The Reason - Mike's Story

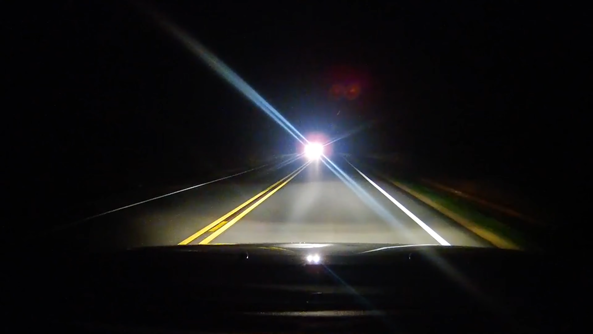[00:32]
some headlights appeared in my lane with about a second and a half to respond, and we hit head-on.